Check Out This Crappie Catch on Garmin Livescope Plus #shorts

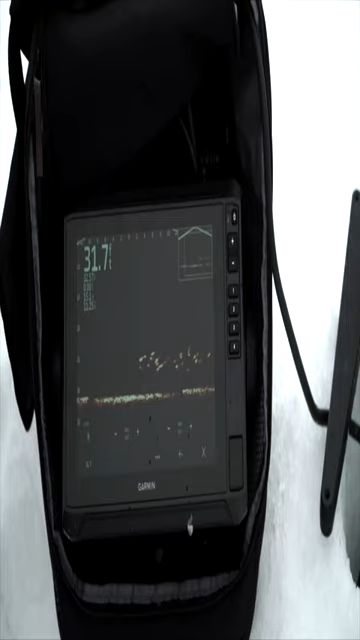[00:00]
This is the new Echomap 93 UHD 2 and you can just see the clarity on the live scope is incredible but you know here you can see the individual crappies here comes Scott's bait dropping down right here
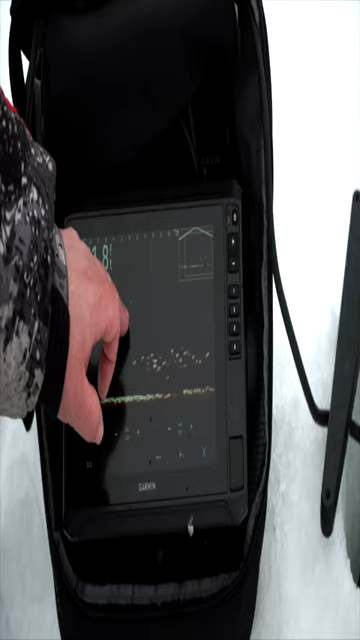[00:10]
so we're at zero feet that's where the transducer is right now we're looking about 12 feet to the left
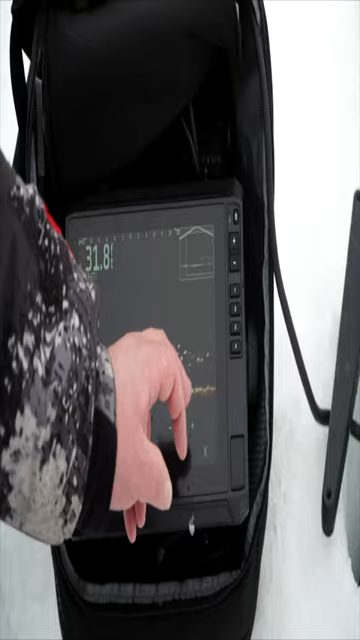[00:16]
looking about 12 feet to the right and you can actually you'll see fish here just chasing after his bait that guy right there is gonna hit him here in just a second we're at 31 feet of water he's got some competition there he goes there he goes boom
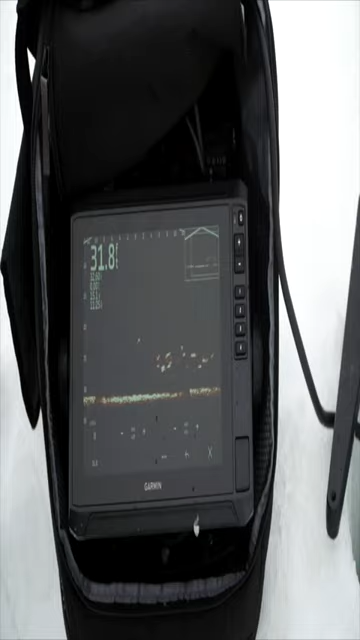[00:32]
there he is just like that I mean it's just it's such cool technology how cool